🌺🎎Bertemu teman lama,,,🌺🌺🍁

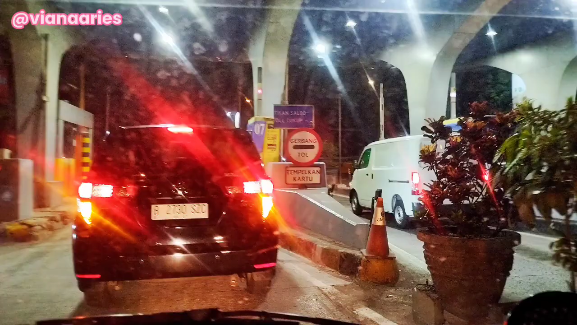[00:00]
Selamat malam, jumpa lagi di Sofiana Vlog.
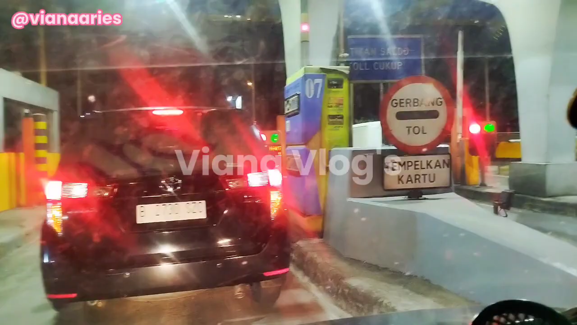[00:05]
Malam ini kita rencananya mau ke resepsi teman,
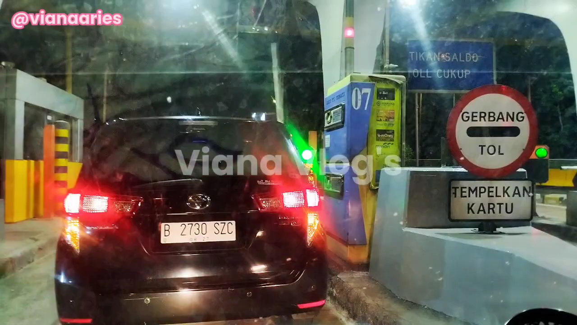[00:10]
tapi nggak tahu nih, tadi macet banget ya. Di jam segini kita baru masuk tol.